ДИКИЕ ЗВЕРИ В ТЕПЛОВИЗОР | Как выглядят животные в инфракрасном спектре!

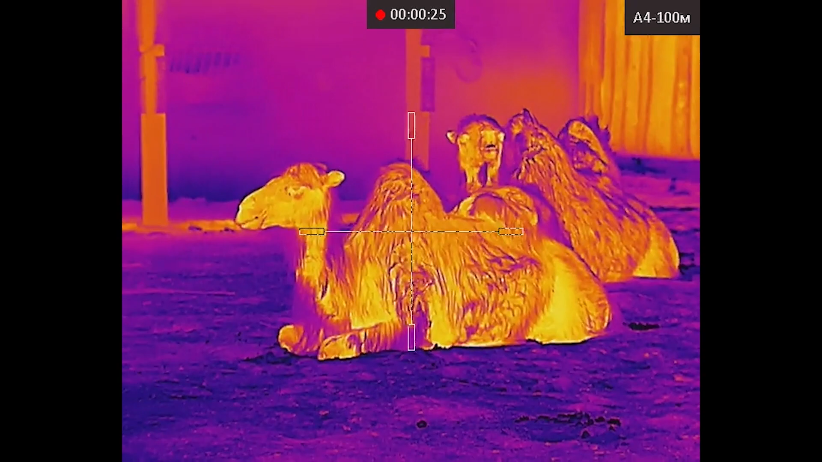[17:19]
поэтому мы решили выбраться и поснимать животных в тепловизор но они
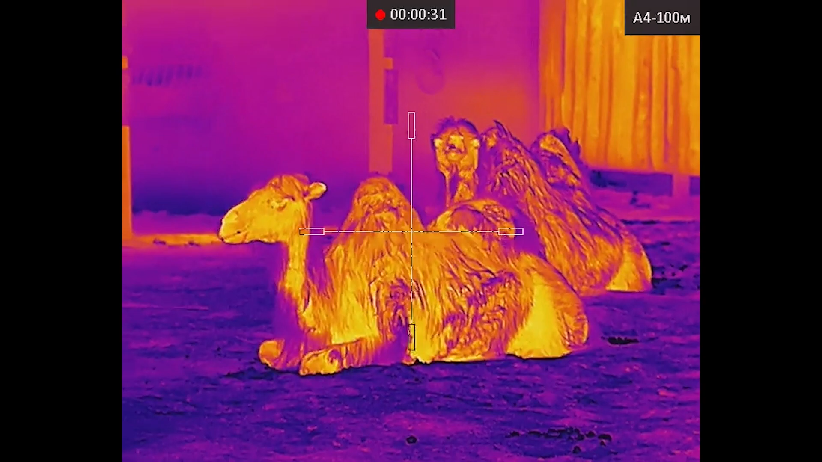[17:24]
на это не рассчитывали поэтому вот хотя бы вот так мы можем посмотреть на них так что вот смотрите как выглядит этот жираф ой жираф простите верблюд в тепловизор
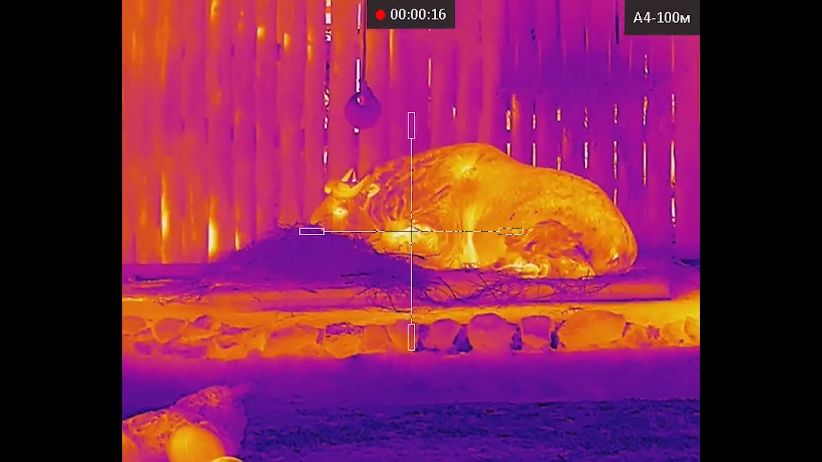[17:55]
пишут что это похож на быка вот можете даже видеть что он похож на быка
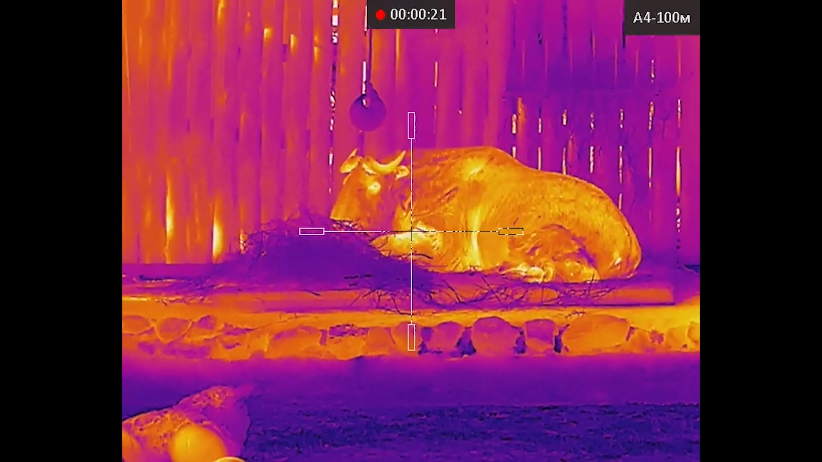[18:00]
но это родственник на самом деле барана
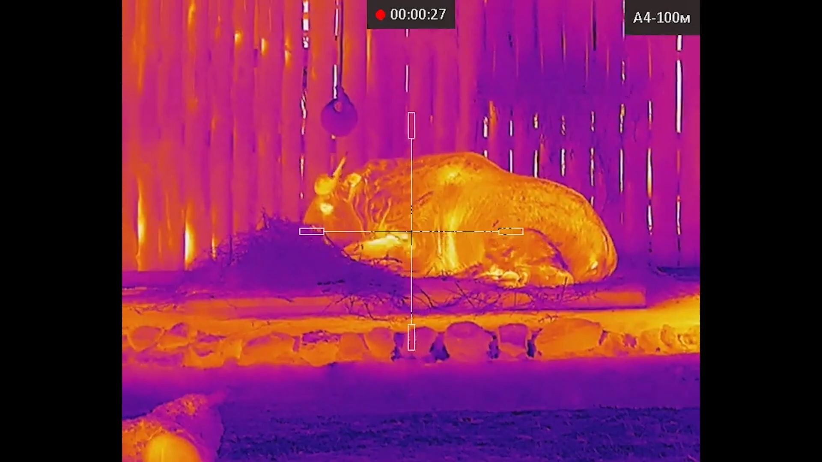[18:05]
вот очень мало изученное животное вот так он выглядит в тепловизор
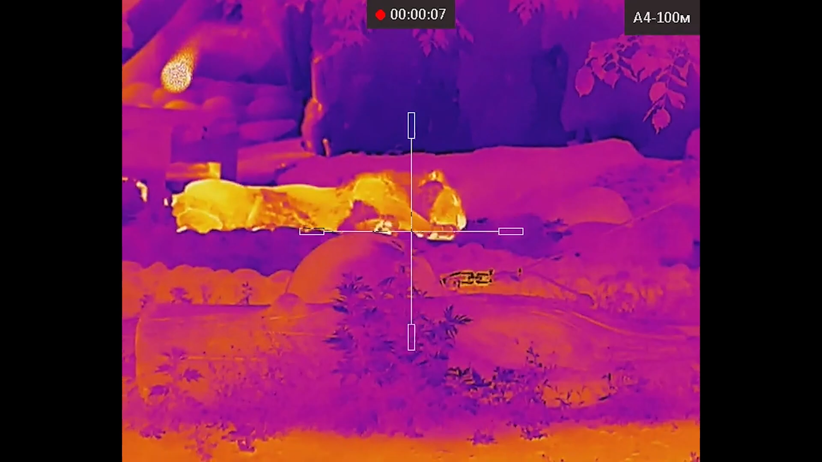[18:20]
не очень-то и хочет чтобы на него смотрели он просто лежит и отдыхает как думаете что это за котик это азиатский лев и его тоже удалось обнаружить в тепловизор
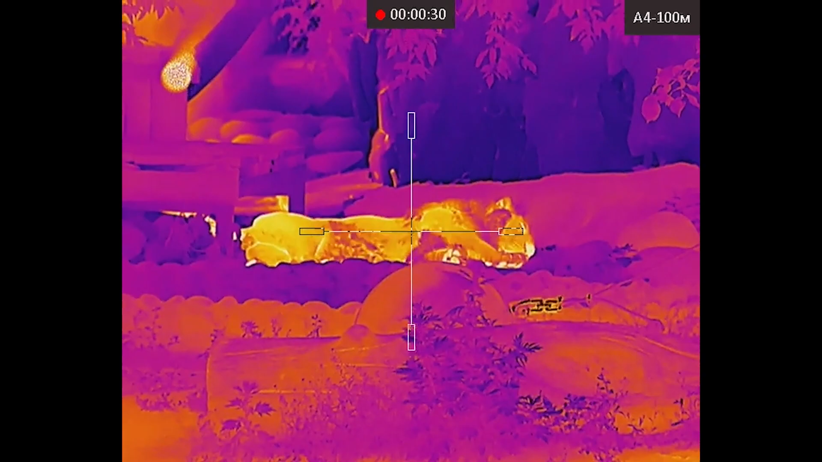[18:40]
он сейчас спит наверное он не будет бодрствовать пока мы его снимаем но пусть спит
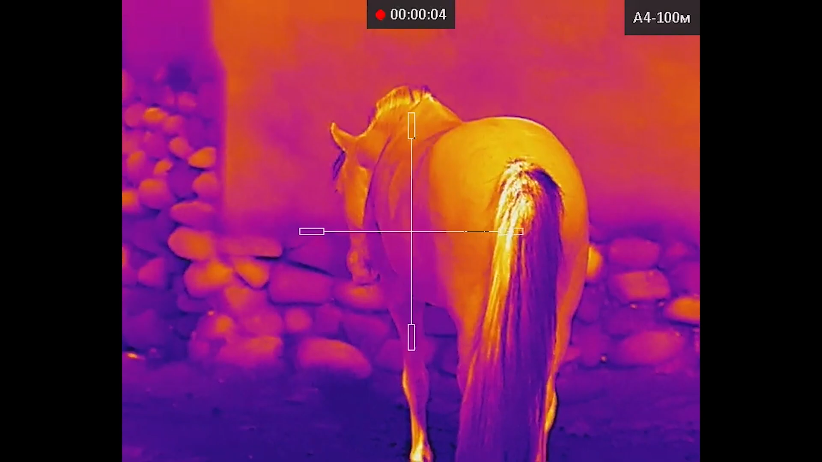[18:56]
не будем долго томить естественно вы и сами видите кто здесь обитает это коняшки их здесь кстати очень много вольере
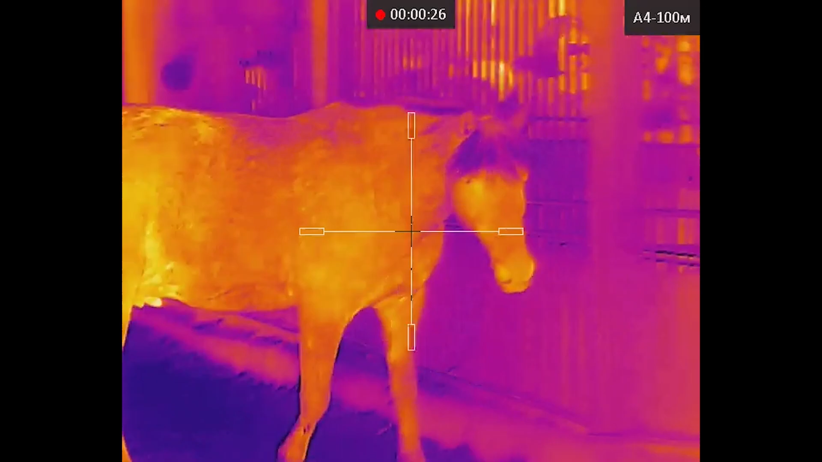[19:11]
много сейчас настроим фокусировочку вот идет
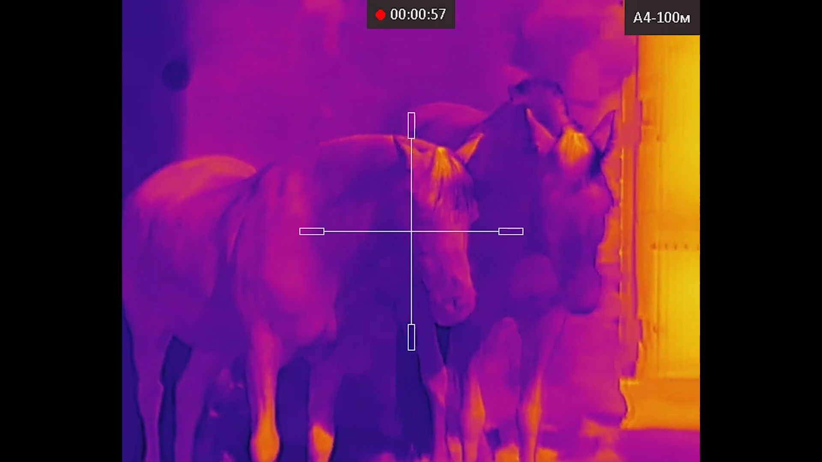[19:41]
вот там в тенечке которые стоят они не очень-то и выделяются цветом синие стоят синие кони
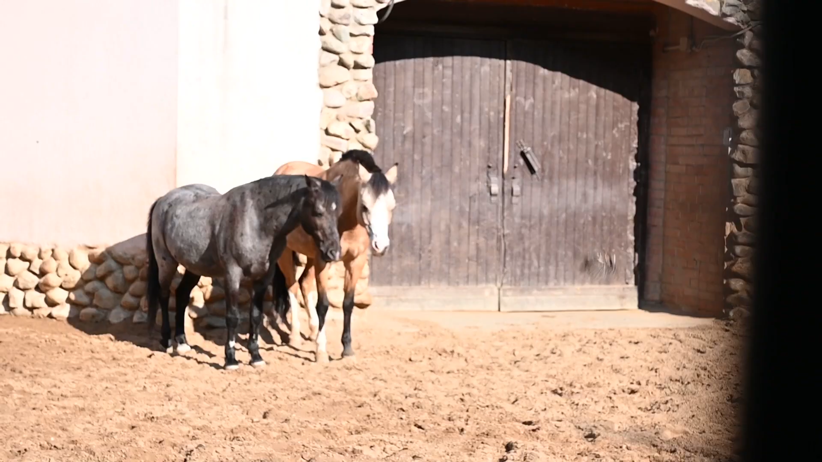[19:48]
все пойдем дальше возле коней
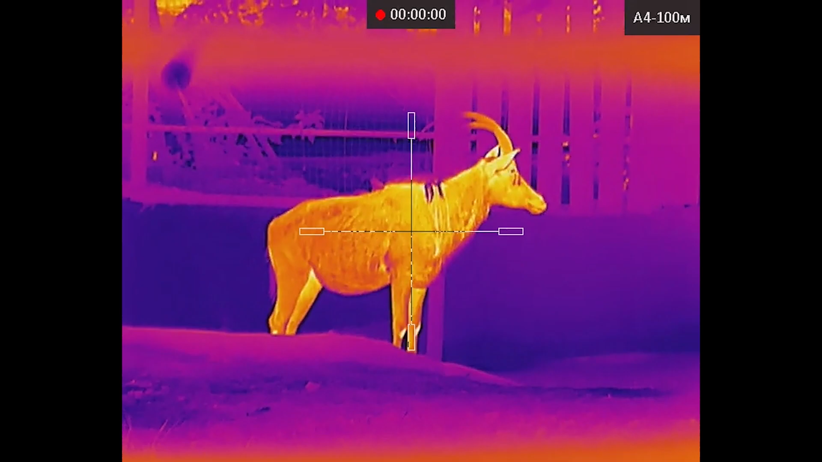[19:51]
обнаружили вот такое вот животное как вы думаете кто это
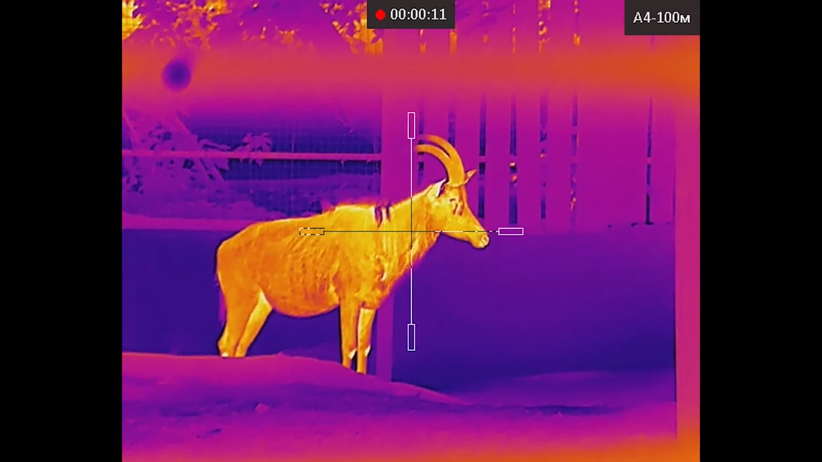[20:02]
нет нет это не козел это у нас барабанная дробь антилопа видите какие у нее рога можно даже
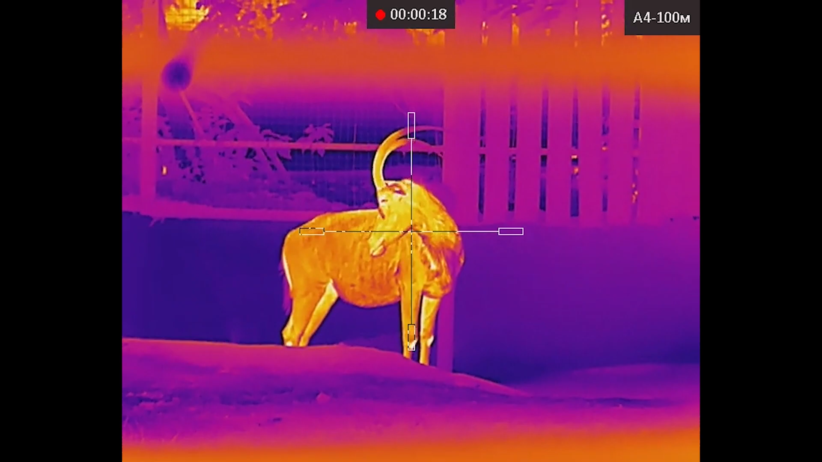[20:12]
увидеть переход температур от горячего к холодному вот вот так выглядит антилопов тепловизор идем дальше а вот тут есть вольер который
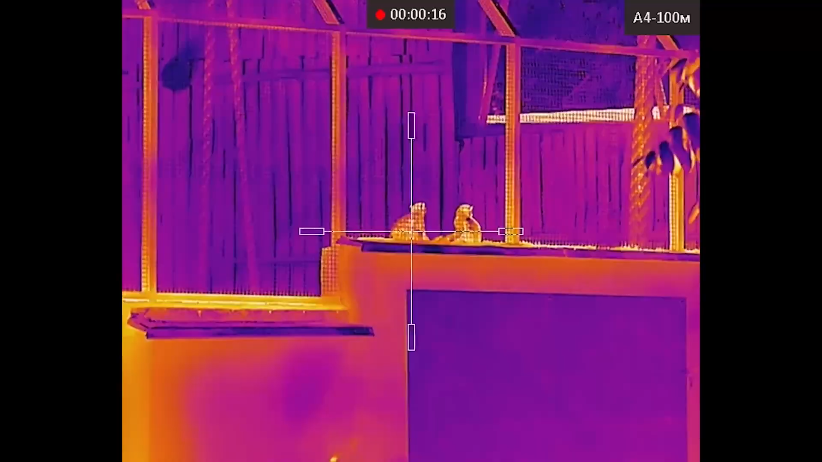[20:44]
наверное они на расстоянии метров 100 от нас и нам очень повезло что они не за стеклом вот так вот они выглядят в тепловизор
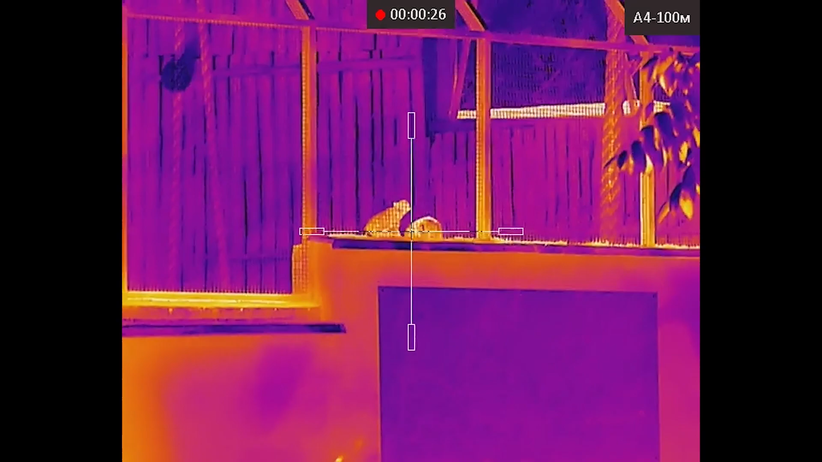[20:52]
резкость у нас хорошо настроена и видно их тоже неплохо
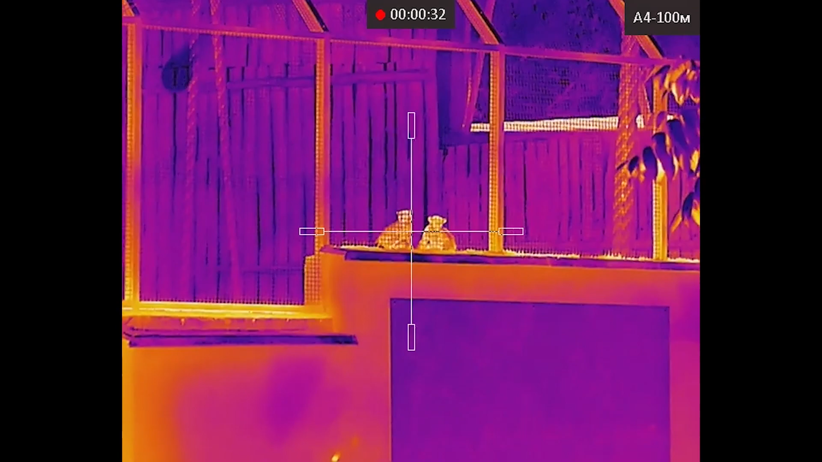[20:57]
хотя бы шевелятся не спят вот а мы идем дальше и